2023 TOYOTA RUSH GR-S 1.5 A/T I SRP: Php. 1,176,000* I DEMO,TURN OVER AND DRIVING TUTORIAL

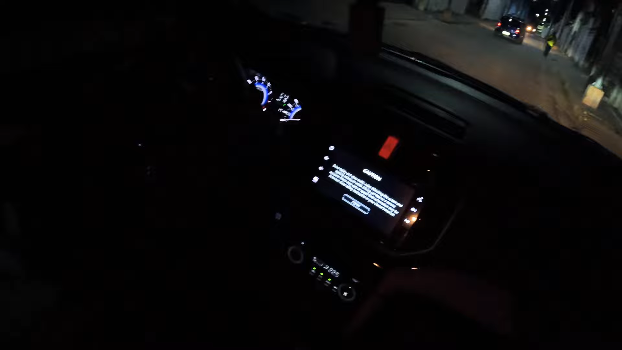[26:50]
Pakakuan mo muna yan, palipasin. Para walang buwan. Pero parang medyo masigip. Oh, gusto mo kumuha dun, no? Ah, ito yung... Oh, yun. Parang may buwan. Pag umaatras ka or ano.
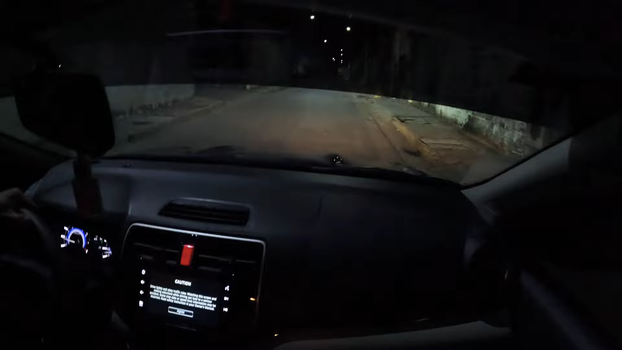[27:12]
Akyat mo ng konti dyan. Kung gusto mo. Sira, pag ganyan, sa brake ka na nakakuan yan. Yan, oh. Sige, balik. Balik. Pag ganyan, magkasag ka. That's reverse. Oh, reverse mo.